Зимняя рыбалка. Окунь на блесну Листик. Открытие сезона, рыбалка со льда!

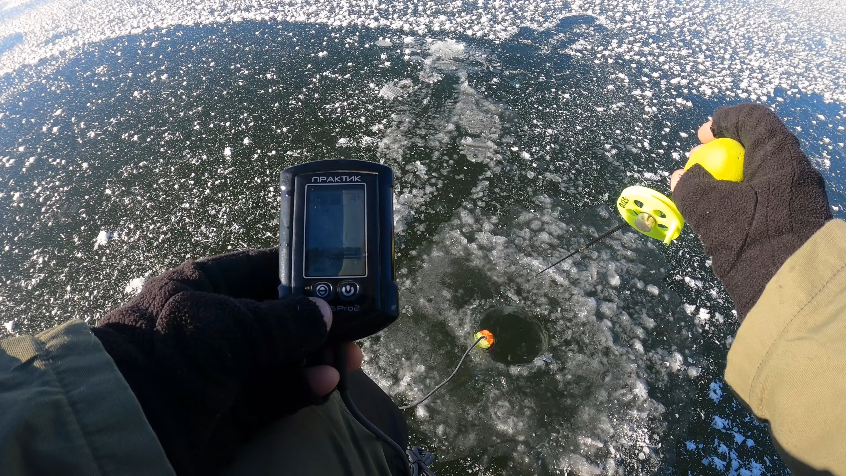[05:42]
но пока что не берет хоть бы не щука конечно пошел подъем есть рыбка надо еще сыграть на подъем ну что ж такое не решается но как бы на халате толстая полоса она видеть опускается и